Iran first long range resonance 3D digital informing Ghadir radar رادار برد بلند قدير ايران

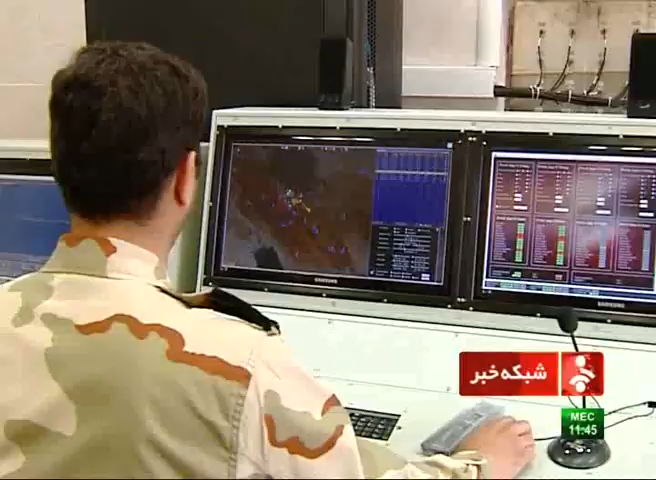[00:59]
کلومتر و ارتفاع 300 کلومتر را دارست و بیش از 100 آنتن با
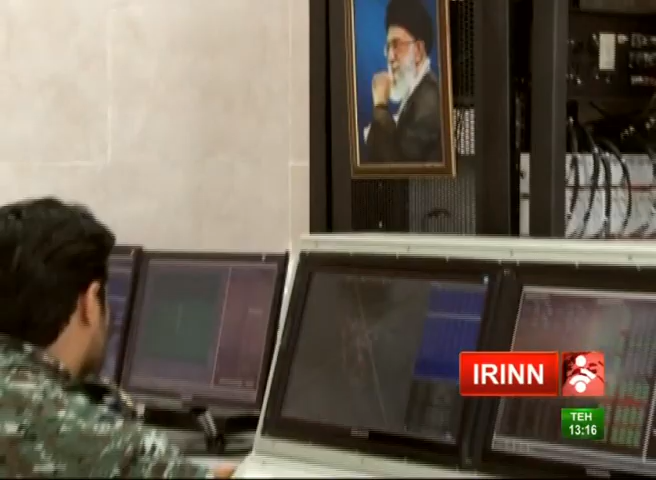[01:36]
بهرمند است این سامانه راداری از تکنیک ریزونانس یا تشرید فرکانس با به